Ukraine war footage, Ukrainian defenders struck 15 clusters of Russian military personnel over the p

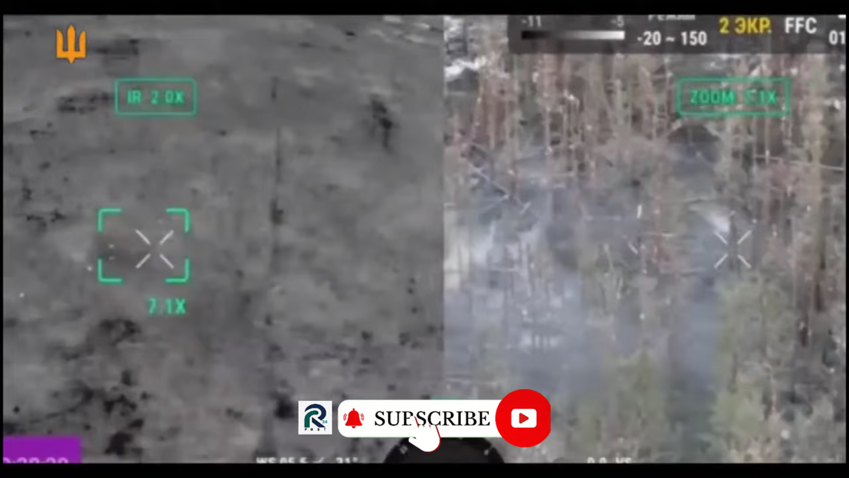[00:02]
Ukrainian forces strike 15 clusters of Russian military personnel.
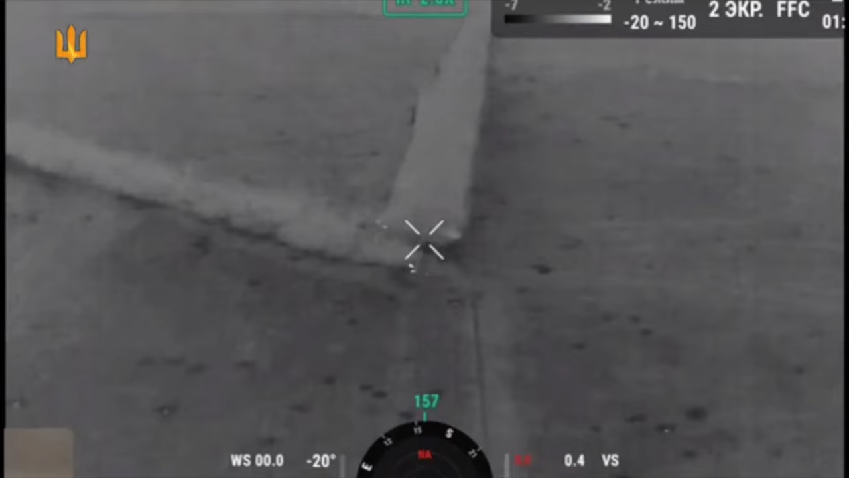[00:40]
Tanink, Purvomysk, and Nevelsk, Donetsk Oblast.